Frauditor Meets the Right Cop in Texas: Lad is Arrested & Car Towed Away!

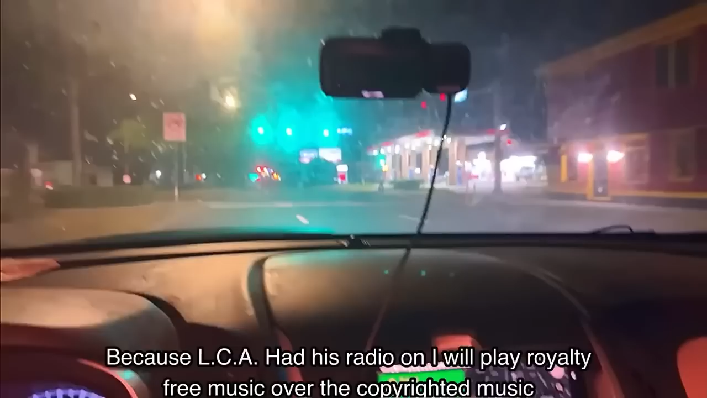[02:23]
we are oh well we got we're already getting pulled over already getting pulled over